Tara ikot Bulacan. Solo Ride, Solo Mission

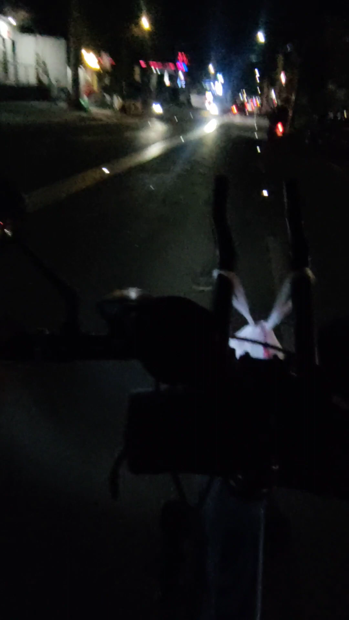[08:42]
Ganda yung daan sa Baliwag paggabi, guys. Ilaw sa ilalim.
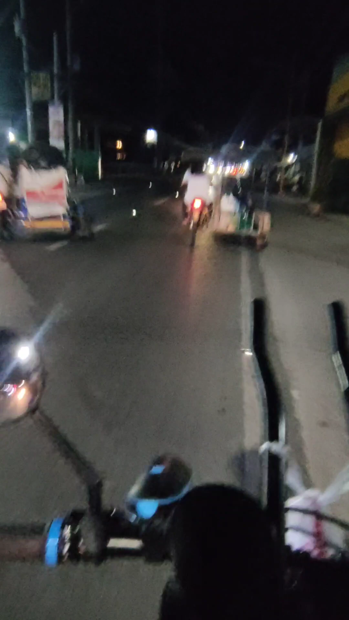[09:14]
Oh, oh yeah. Kaso, pangit cellphone.
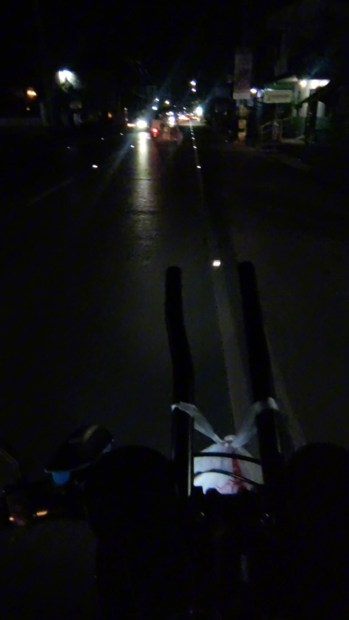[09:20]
Parang may ano eh.
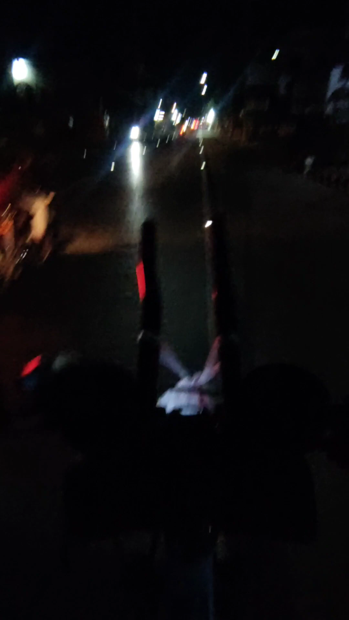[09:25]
Kataraan ni tawag ito, katarata ba? Astigmatism. Guys, parang may astigmatism yung cellphone ko. Pero tingnan mo, forma ng daan sa Baliwag. Oh. Mga ilaw-ilaw sa gilid. Hey! Stop tayo. Stop tayo sa ano?